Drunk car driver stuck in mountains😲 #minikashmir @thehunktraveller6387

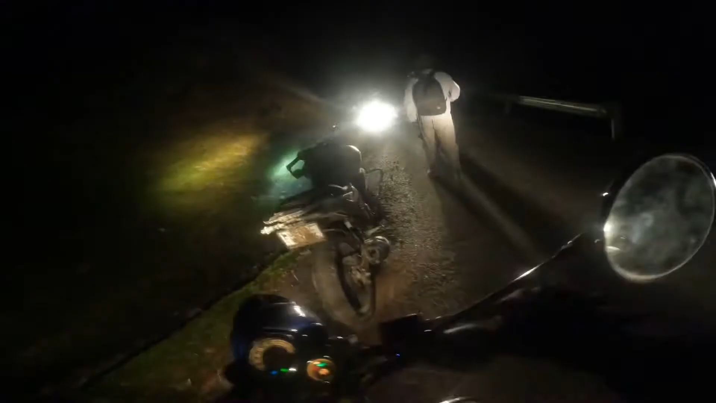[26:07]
यहाँ पे गाड़ी हो चुकी है, फंस चुकी है गाड़ी पूरी, उठाओ दबर भाई,